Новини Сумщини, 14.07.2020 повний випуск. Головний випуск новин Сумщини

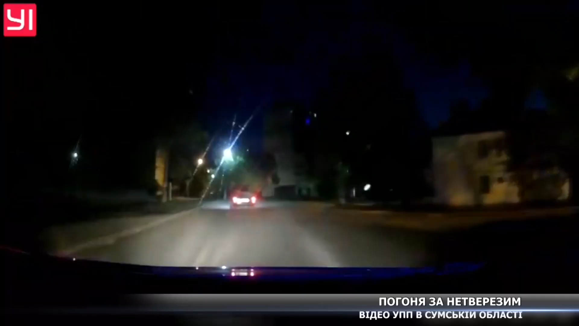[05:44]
У Сумах водій автомобіля тікав від патрульних, бо сів за кермом в нетверзому стані. Намагання відірватися від правоохоронців виявилися марними.